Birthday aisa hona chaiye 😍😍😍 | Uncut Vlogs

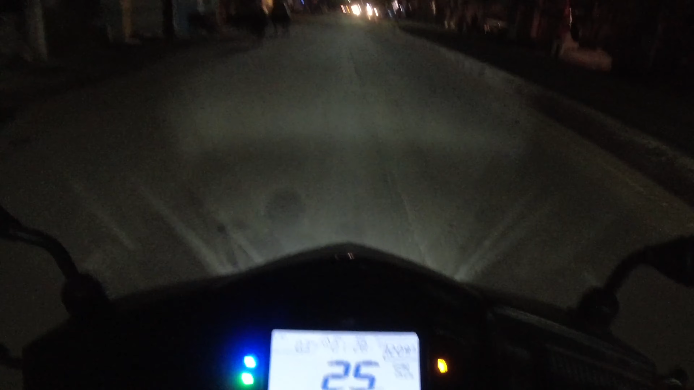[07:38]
अपना बैग वहाँ छोड़ा था तो साथ में रख लिया और मेरे स्कूटी में भाई फ्यूल एम्प्टी का इंडिकेशन आ चुका है।
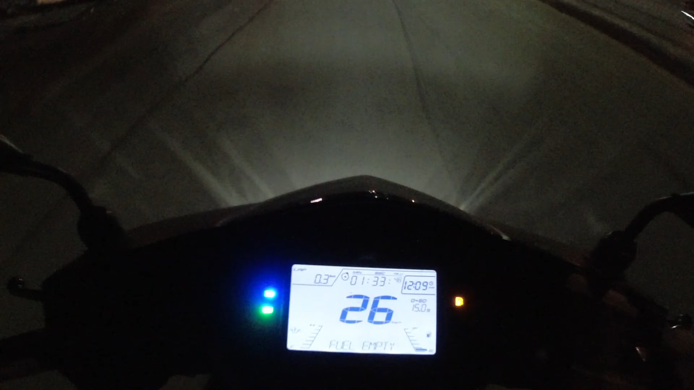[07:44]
आफ्टर लाइक लास्ट संडे मैंने फ्यूल अप कराया था जब मम्मी थी साथ में। अब उसके बाद आज मंडे है तो ऑलमोस्ट समझो एक हफ्ता एक दिन चल गया और उसमें भी मैं एक बार तखतपुर गया था तो ठीक ही चल रहा है,